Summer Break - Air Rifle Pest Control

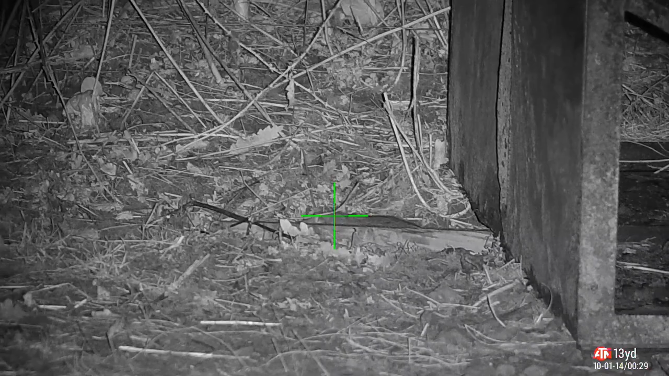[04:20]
I really creeps forward to that face head. Take the shot. Thought I got him, maybe not.
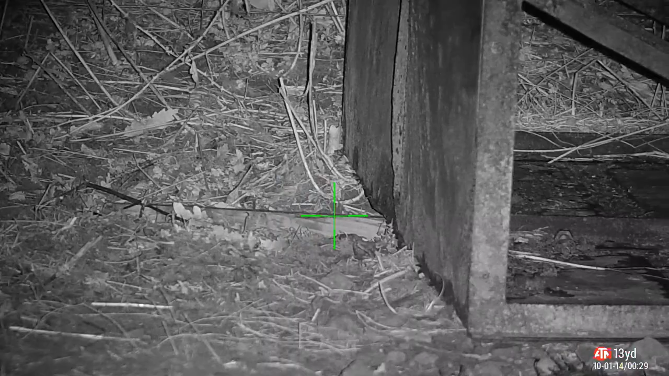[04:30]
I think the pellet's probably landed just in front of him. But he's off, he's not waiting around. Let's have a look at that in slow-mo.
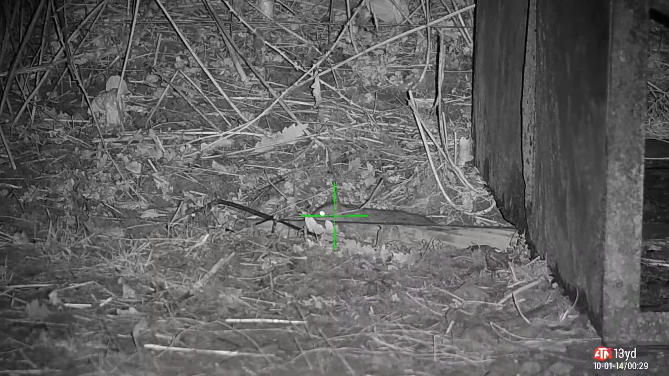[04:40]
You can see the pellet coming in here and I think it goes over the top of him. He's like, no, not today. And he pisses off.
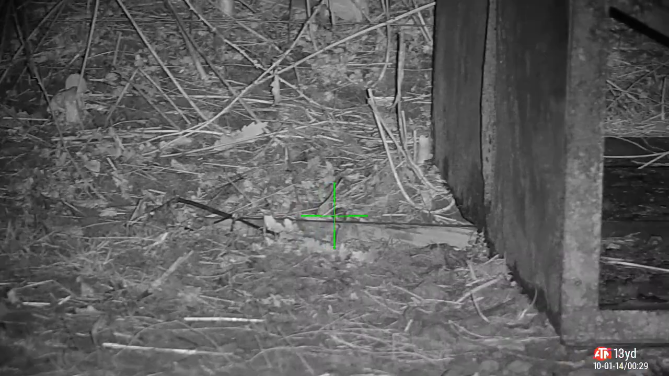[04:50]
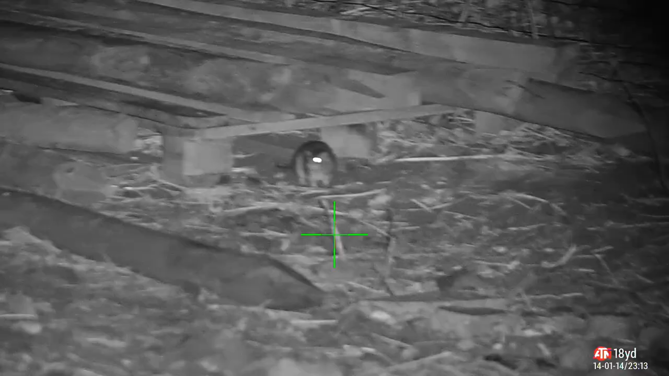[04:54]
This one's not quite so lucky. He's getting brave. Stomach's getting the better of him. So I feed him some lead. You do often get brave ones that come out and sit out in the open and they're the best because they're so easy to pick off.
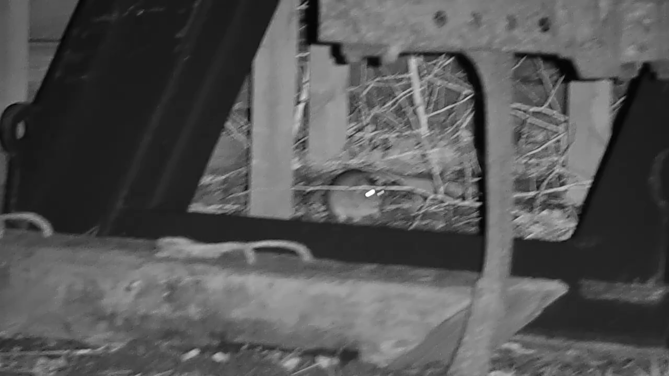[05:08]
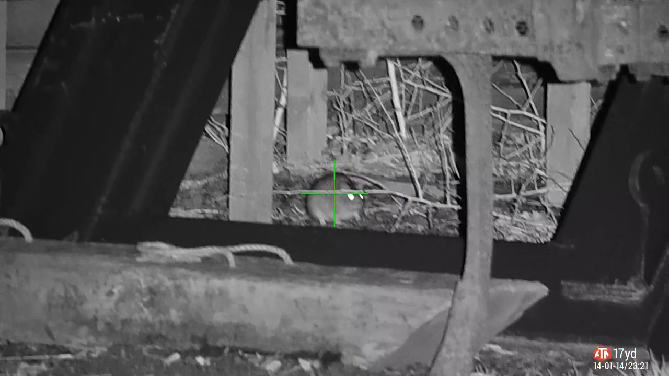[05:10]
Hiding the metalwork's not going to do you any favours. You'll go just like the rest.
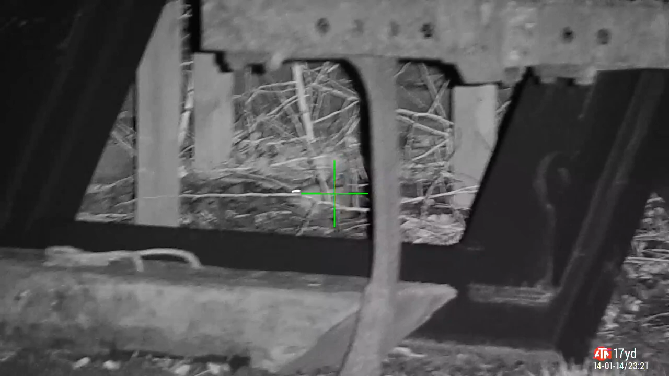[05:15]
I do double tap them sometimes because sometimes I'm not 100% certain if it's a clean kill.
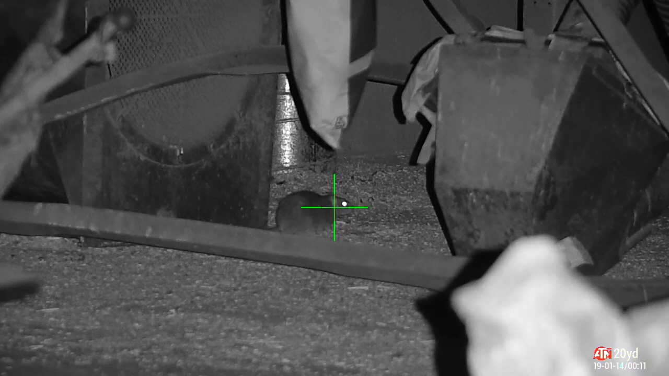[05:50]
This spilled grain is an absolute magnet for these things. It's amazing how far they can smell this stuff. Just going to have a quick scan around because that door you see on the right hand
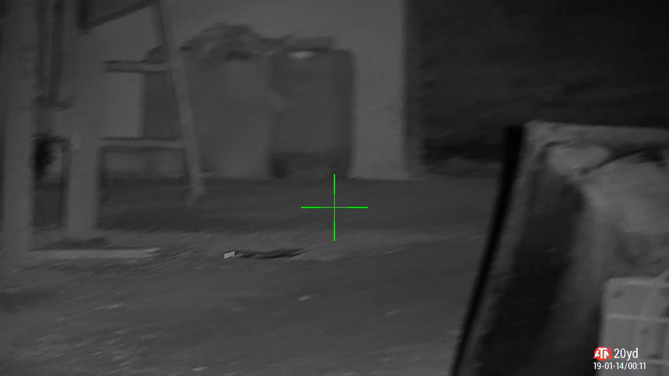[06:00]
side there leads out to that rocky area that you've seen on some previous videos and they come running in and they grab the grain and they're out again.
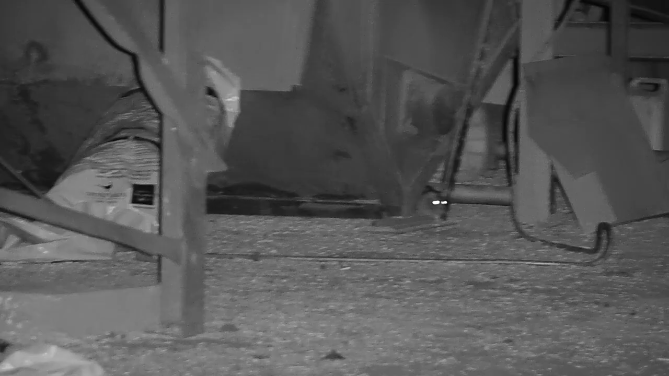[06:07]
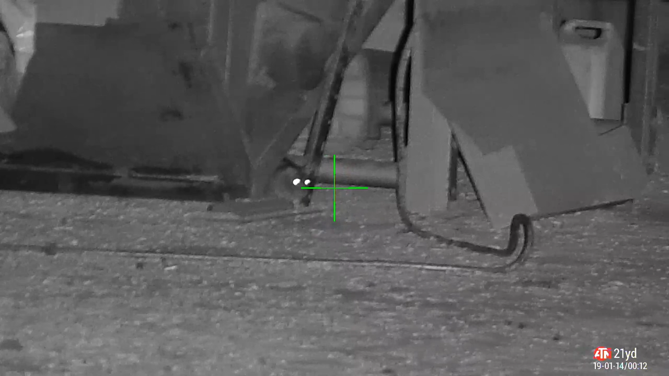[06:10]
They're all around the base of this machinery.
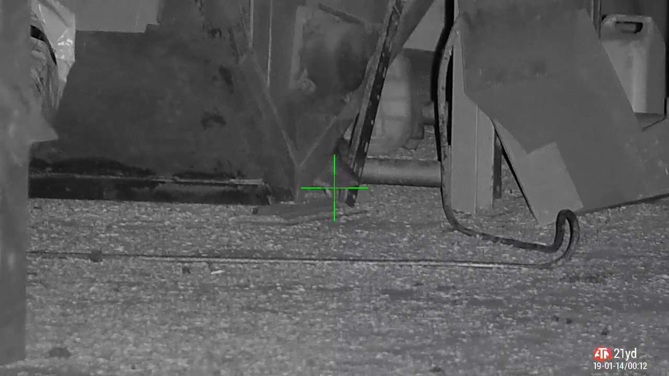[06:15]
And what's nice is you can get them quite easily because they sit still.
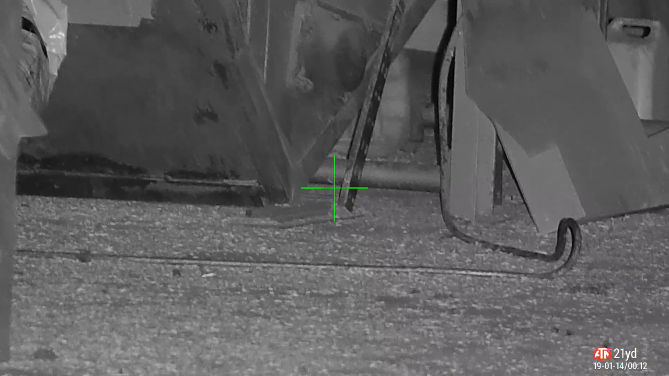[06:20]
Oh, he's just got to check out his mate. Must have seen what happened there.
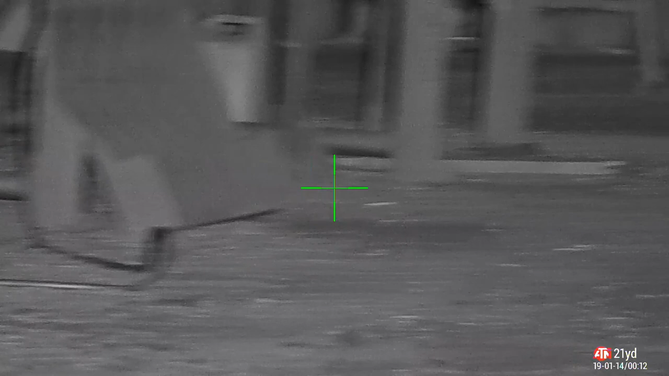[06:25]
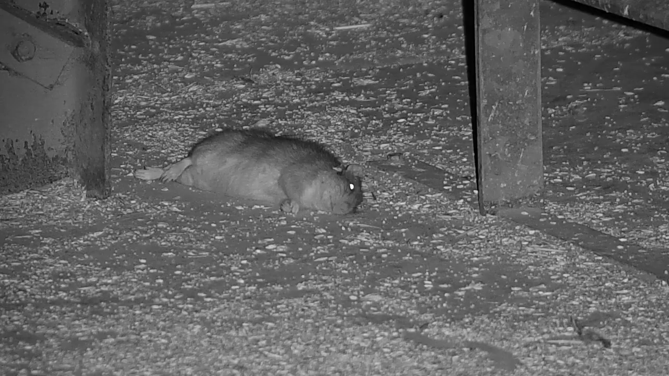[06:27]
That's what happened. He got shot and he's proper dead. Quite a big chap as well when I lay my foot long against them. My boot. He's about a size 11. Quite a big fella.
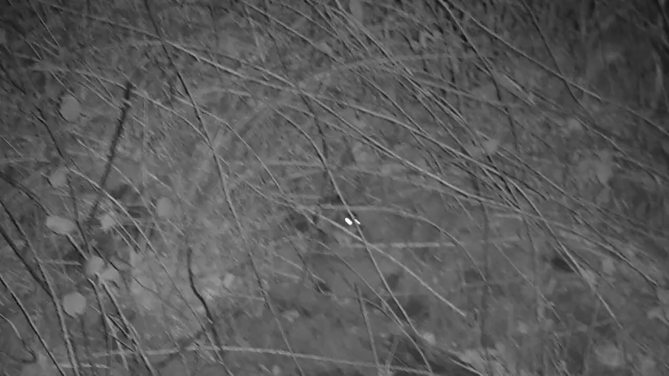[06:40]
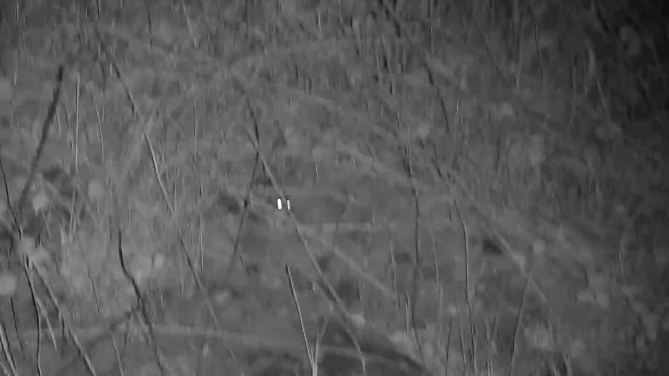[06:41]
One more out of the breeding stock, eh?
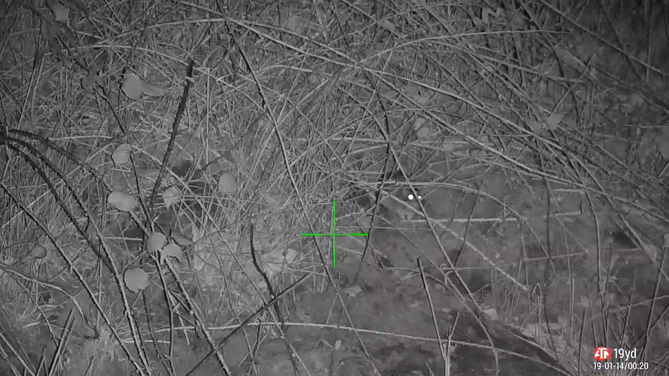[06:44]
Look, look, this is the rocks I was telling you about which were just through that door that you spotted on the left hand side.
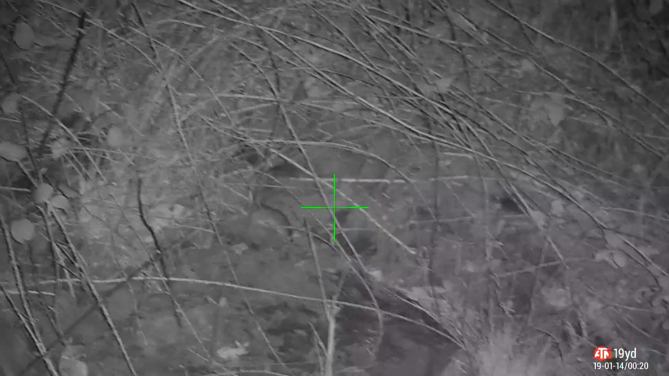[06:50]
Back down on the ground.